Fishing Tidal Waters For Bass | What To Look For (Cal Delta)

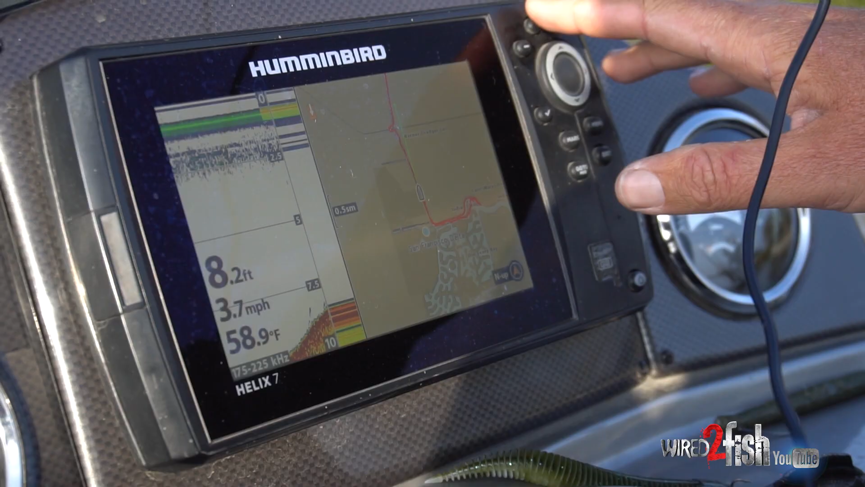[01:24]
On screen: depth 8.2 ft, water 58.9°F, speed 3.7 mph
so if you don't have a chart plotter and good gps unit on your boat coming out to the california delta i wouldn't suggest